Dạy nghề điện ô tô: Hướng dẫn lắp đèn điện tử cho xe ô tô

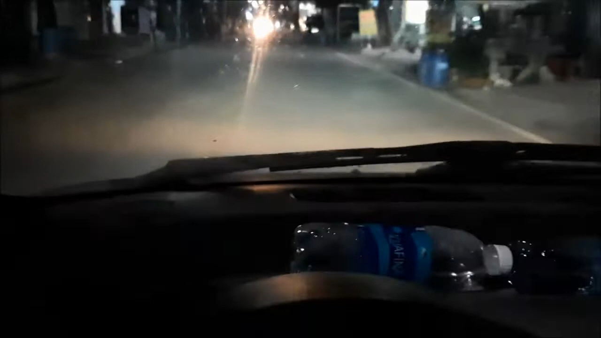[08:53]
Đó, đèn rất sáng các bạn. Đèn cực kỳ sáng luôn. À.
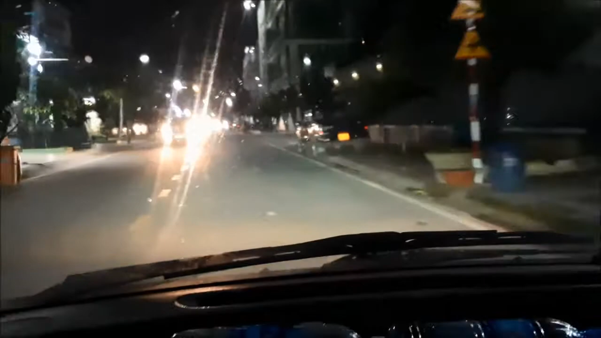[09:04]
Đèn cốt này, pha cốt pha.
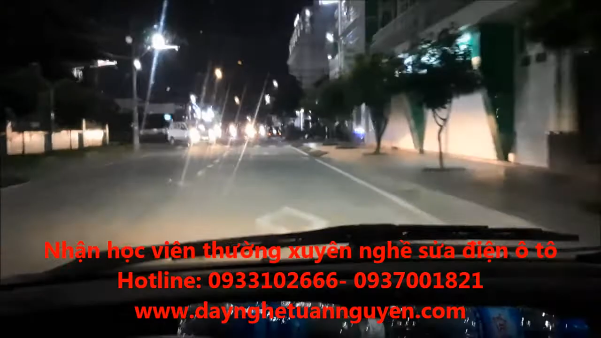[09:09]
Pha cốt đó, đèn cực kỳ sáng luôn. Rồi mới gắn xong chúng ta test ha, test thử xem có sáng hay không.